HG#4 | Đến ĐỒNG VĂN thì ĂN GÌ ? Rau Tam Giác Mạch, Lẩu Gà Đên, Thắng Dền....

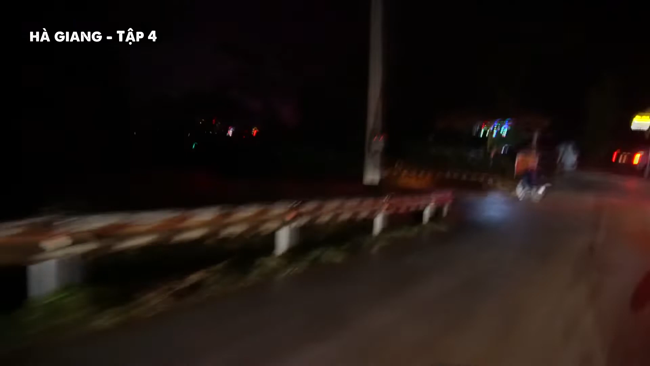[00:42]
ra thị trấn khám phá nha các bạn ơi Xem trong thị trấn Hà Giang buổi tối có gì nha Đây là lần đầu tiên mình lên Hà Giang và thị trấn Đồng Văn Nghe nói thì buổi tối ở đây cũng rất là vui
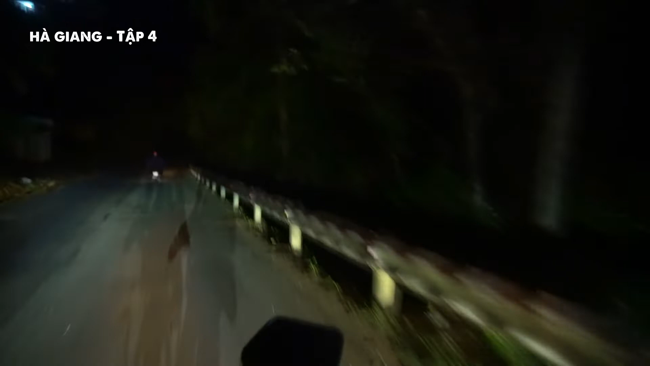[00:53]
Mình sẽ đưa các bạn vào trong cái chỗ phố cổ Đồng Văn